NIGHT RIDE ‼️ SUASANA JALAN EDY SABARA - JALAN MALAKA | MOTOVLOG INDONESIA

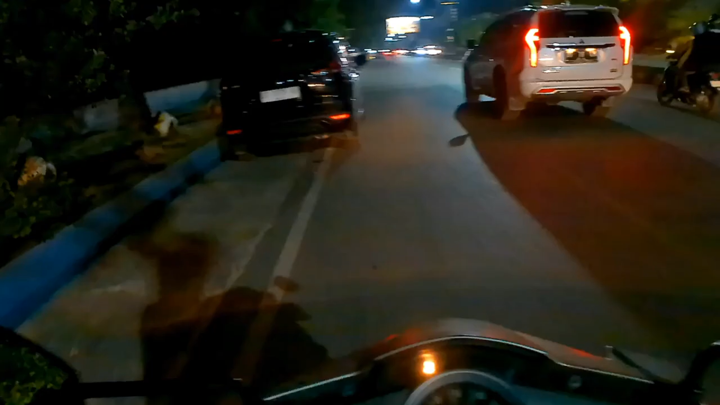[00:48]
Oke teman-teman, kali ini kita di Malang, tepatnya di jalan Edi Sabara atau jalan bypass, pas di depannya Hotel Bersih.
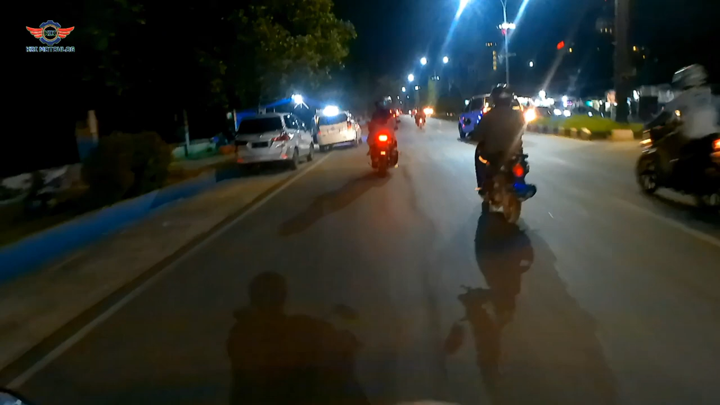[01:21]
Kita mencoba hari ini sampai malam menuju sampai di jalan Sutomo. Oke, apa kabarnya teman-teman hari ini? Semoga sehat walafiat,
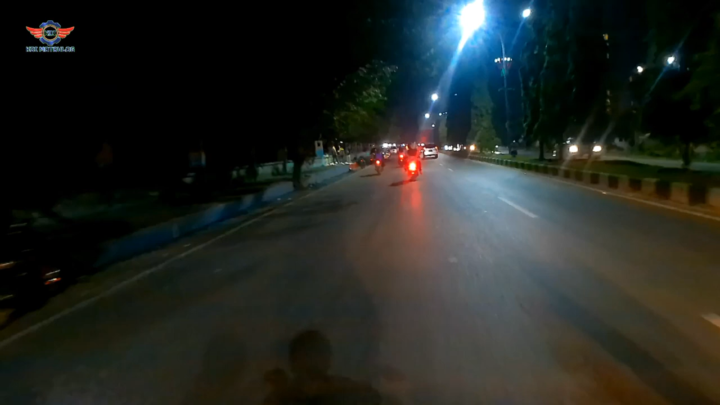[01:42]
lancarkan segala aktivitasnya. Dilancarkan rezekinya. Oke, inilah keadaan jalan Edi Sabara.
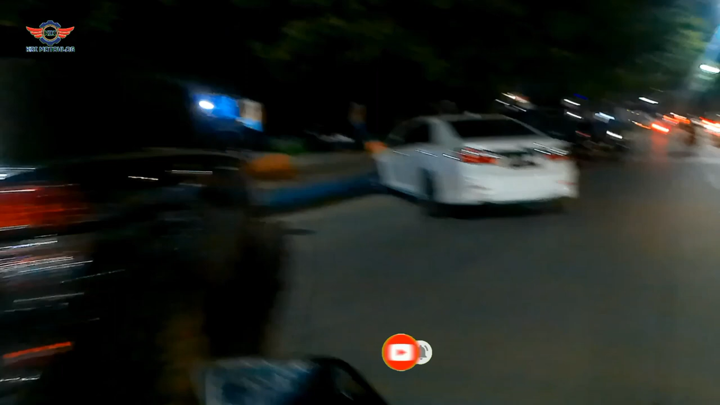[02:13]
Di samping kiri kita ada Top Mart 7.
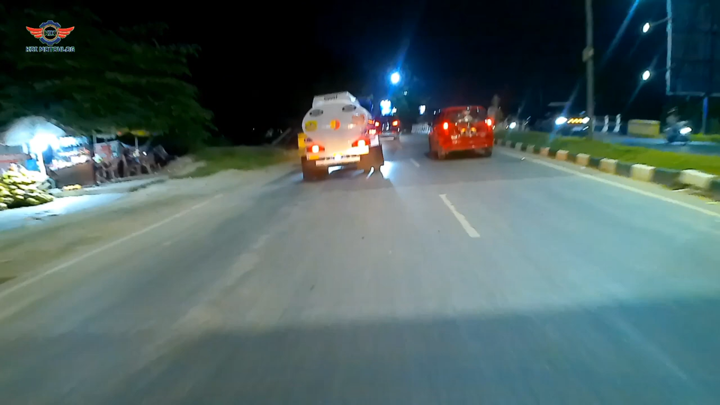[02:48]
suasana jalan pada malam hari ini
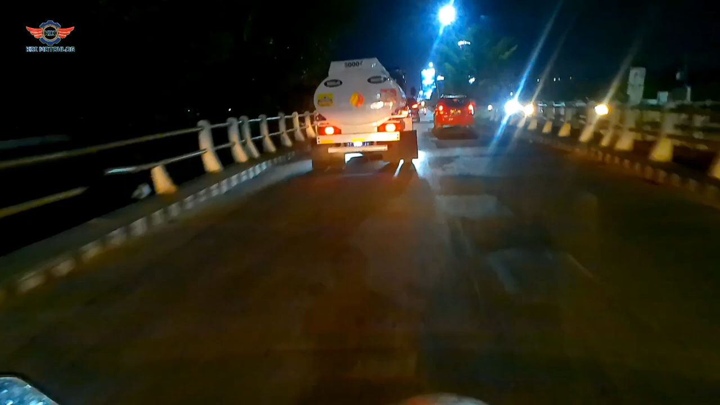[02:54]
ramai lancar teman-teman.
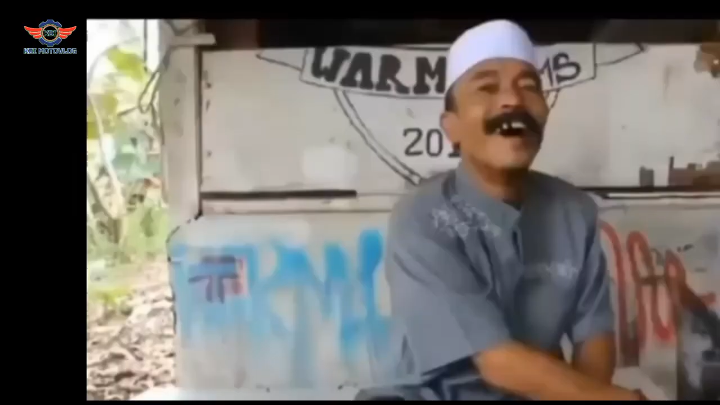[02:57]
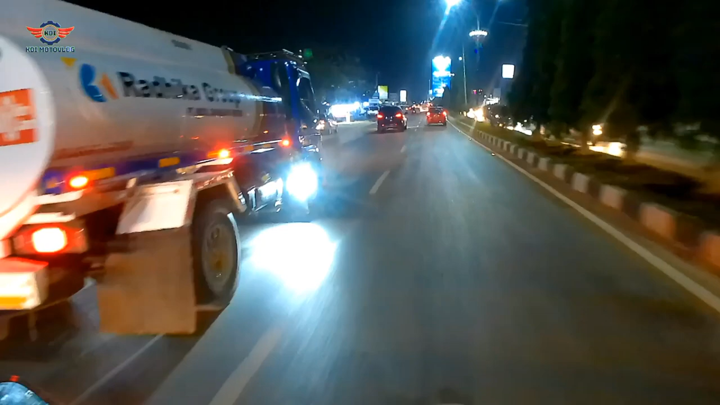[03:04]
Baik, kendaraan yang ada di sebelah kanan kita di jalur sebelah
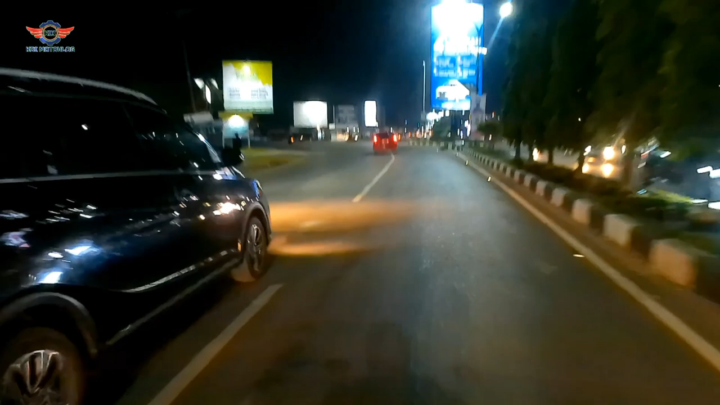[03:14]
lumayan ramai, dan jalur kita ambil lurus saja ya teman-teman, karena tujuan kita riding malam
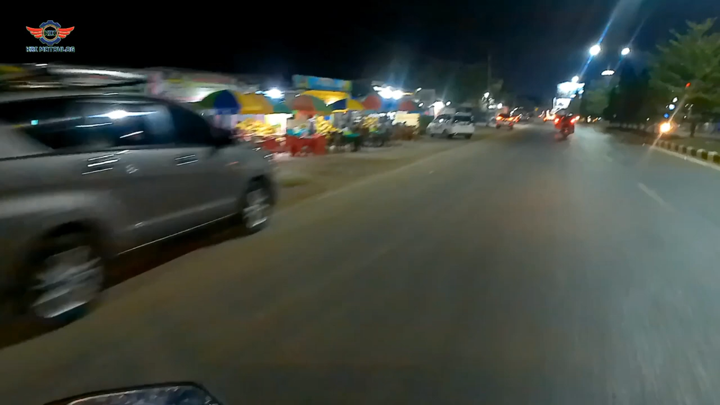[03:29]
Pasar Baru. Dan ternyata seperti inilah keadaan malam di jalan Edi Sabara. Ternyata lampu merah teman-teman.